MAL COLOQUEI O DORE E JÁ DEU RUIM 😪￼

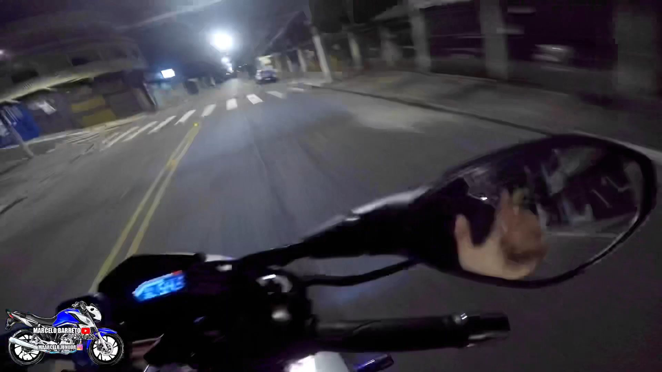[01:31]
Deixa eu ver se tá gravando Só salvi uma faseada Começando o vídeo usada Começando o vídeo usada Rapaziada, tamo perdido aqui numa quebrada, mano
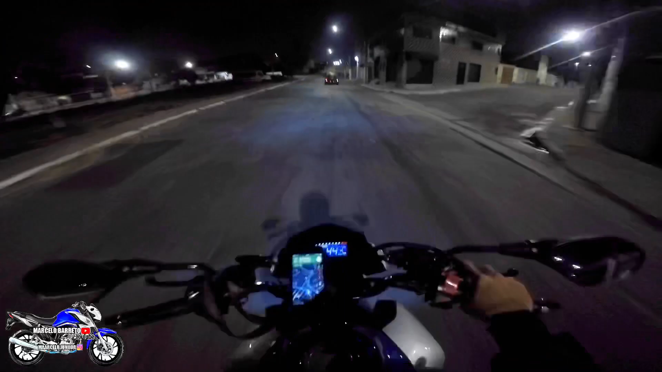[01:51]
Ó o Fusca Azul, já dá um tapa no seu amigo do lado aí que tá assistindo Junto com você Aí o cruzamento Só marcha, bebê
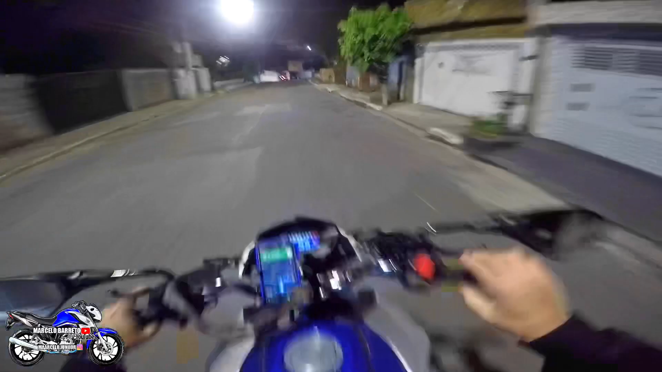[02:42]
Aí, se essa for só quebrada, já dá um salvinho, fio Já dá um salvinho Ó, que da hora, hein, mano Ó, quadrinha, sei lá o que que é isso aqui
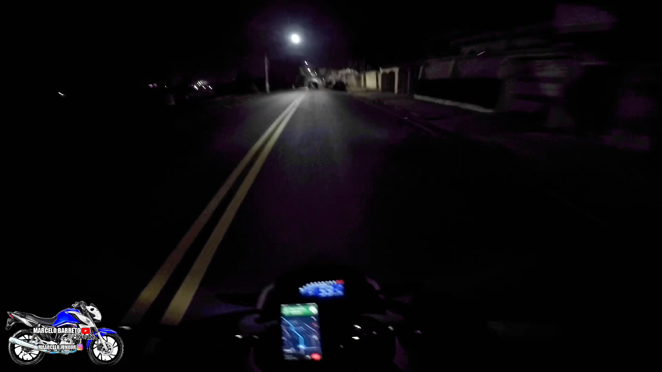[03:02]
Cê é louco, só marcha o bebê Aqui eu acho que eu sei onde a gente tá já Cê é louco, rapaziada Já vai deixando o like aí Compartilhando com os parceiros Se inscrevendo no canal Aqui eu acho que eu já sei onde eu tô Deixa eu pegar o celular aqui Tirar do GPS pra ficar melhor pra vocês
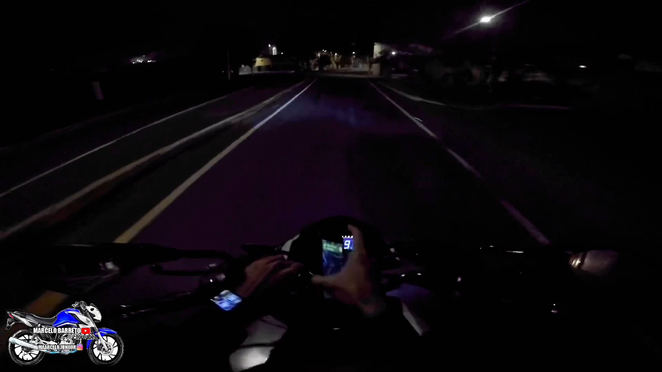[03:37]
Deixa eu colocar aqui, sair Coloquei um ponto de referência Cê é louco, rapaziada O Dori tá cantando lindo Ó que dá pra mandar aquele purinho, hein É um
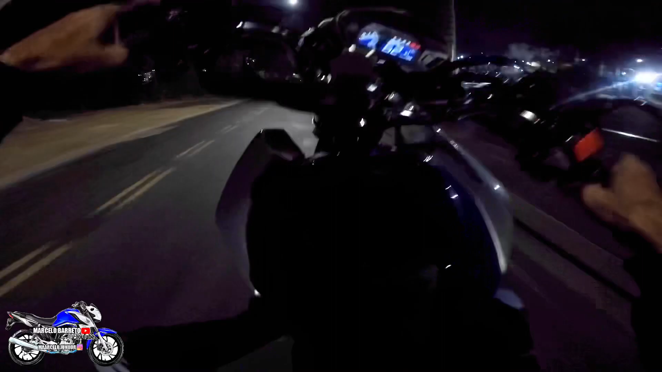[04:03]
carro vindo atrás bolado Vamos ficar dando muita bola não, rapaziada
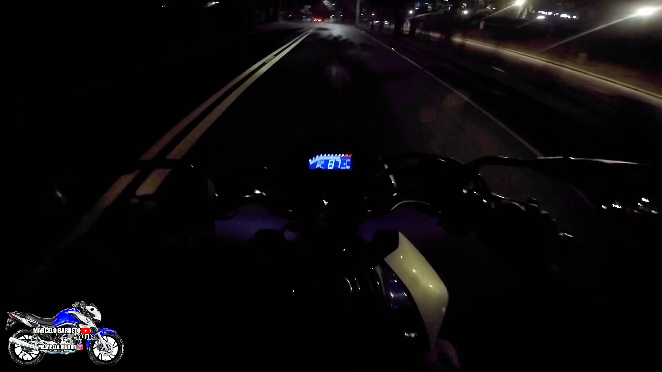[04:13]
Ó A câmera com erro de gravação de cor Dá licença que barulho, meu parceiro
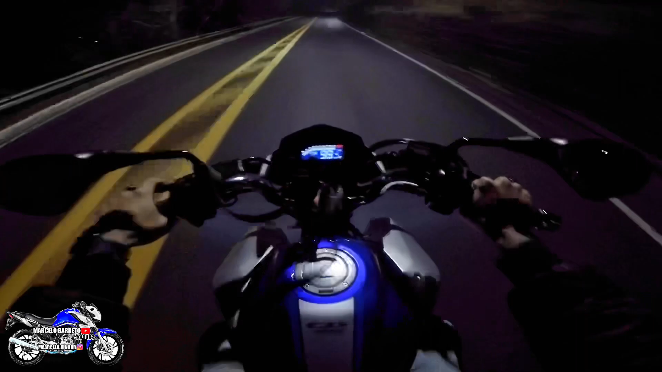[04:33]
Também tá no mate, rapaziada Se você for novo, já tá ligado Já deixa o like aí Compartilha com os parceiros Se inscreve no canal Pegada tipo o Valentino Rossi aqui, ó Brau Só pega, aí a gente voa, hein Terceira Não foi